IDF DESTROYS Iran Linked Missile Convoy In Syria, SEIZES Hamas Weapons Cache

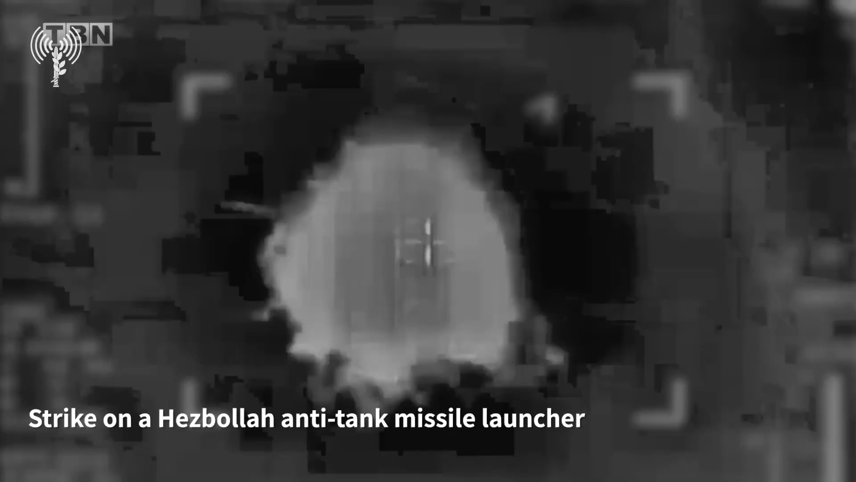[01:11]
airfield while neutralizing all the terrorists inside.
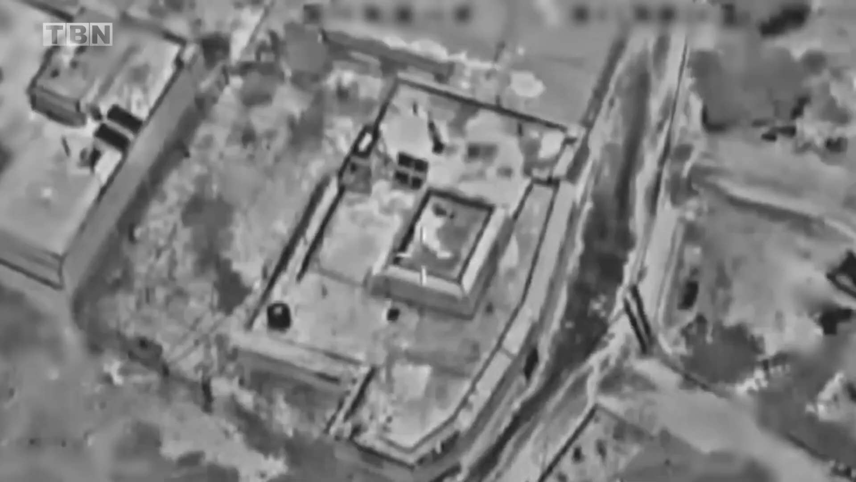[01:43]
Later, it was revealed that these trucks were
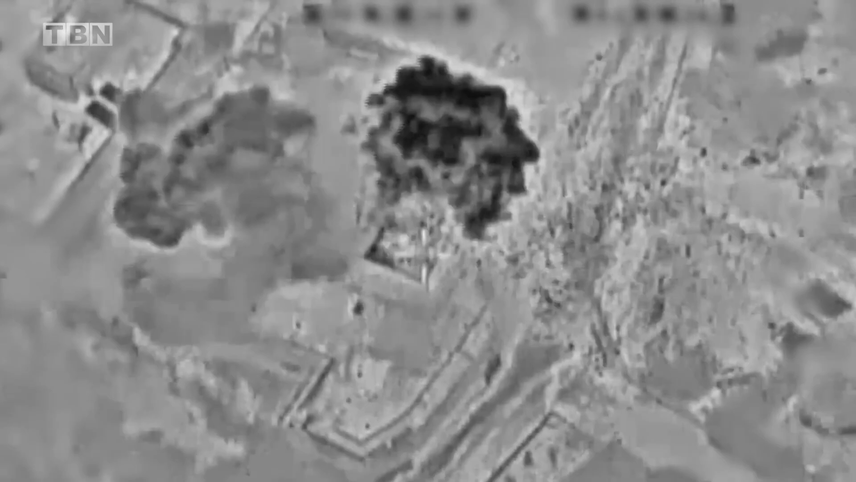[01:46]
transporting long-range missiles into Hezbollah in Lebanon.
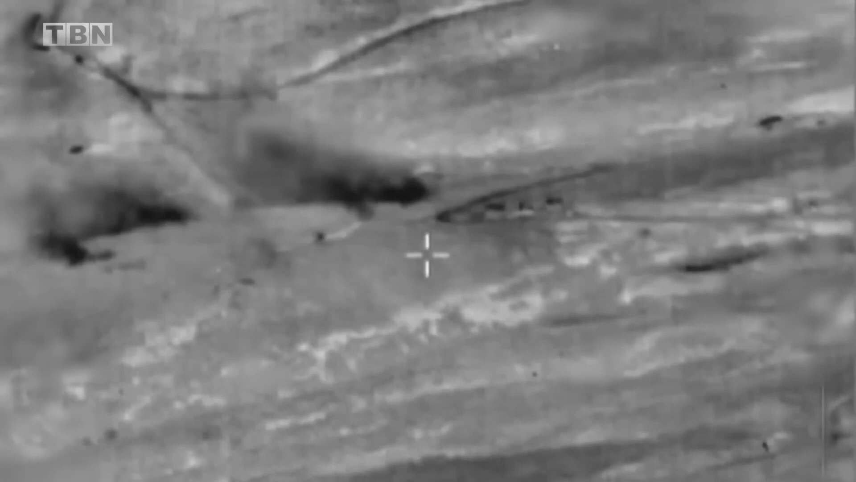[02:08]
the IDF was able to neutralize these cells.
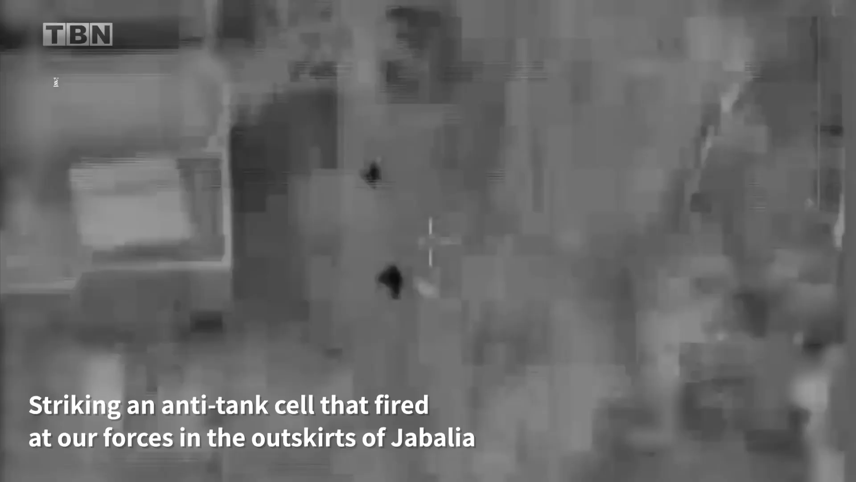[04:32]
The IDF was conducting a fierce battle that took 10 hours in an
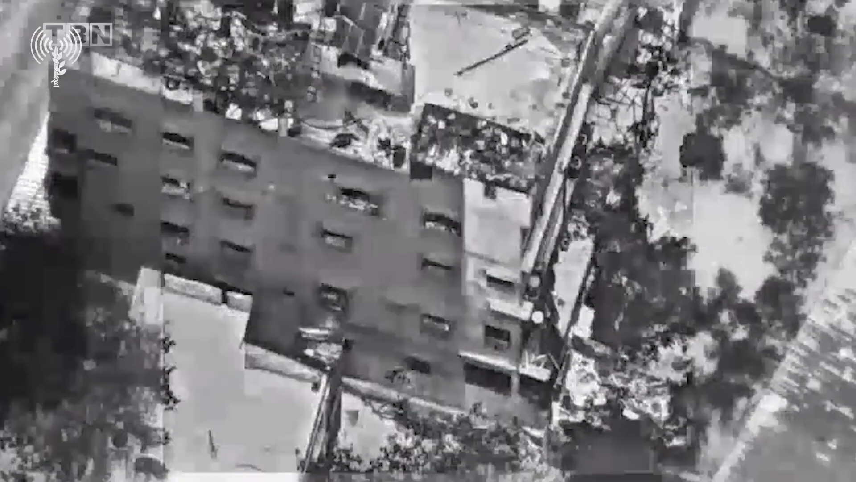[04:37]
attempt to